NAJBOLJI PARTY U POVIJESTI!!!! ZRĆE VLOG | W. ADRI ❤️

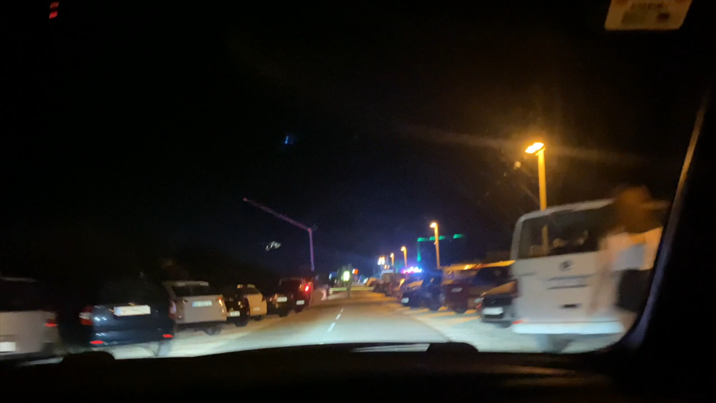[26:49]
Već se s parkinga vidi da će večeras gori, Tadri. Je, neće biti loše. Ja mislim, sad lagano ulazimo dole u VIP ložu.
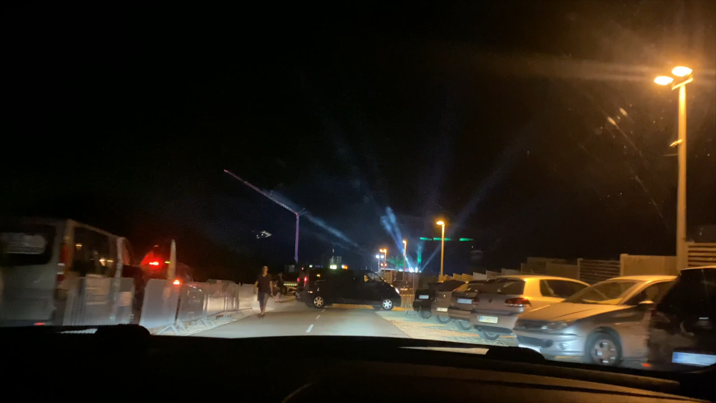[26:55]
Parking.
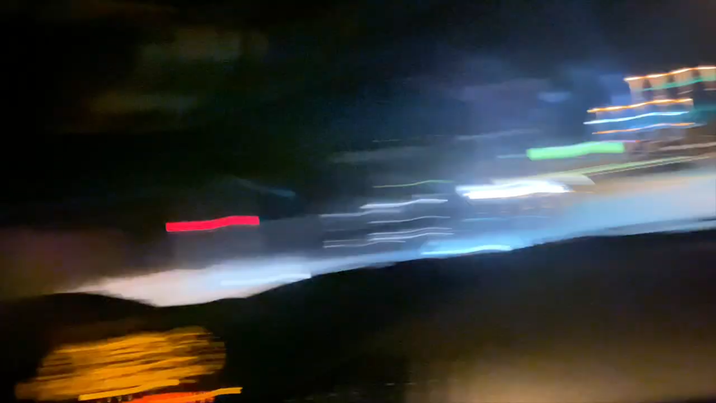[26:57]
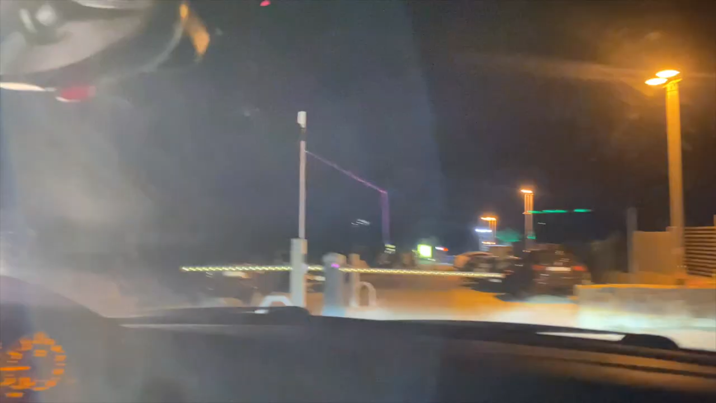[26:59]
Uglavnom, ljudi, ovo ovdje je VIP parking i vidiš, tu piše VIP.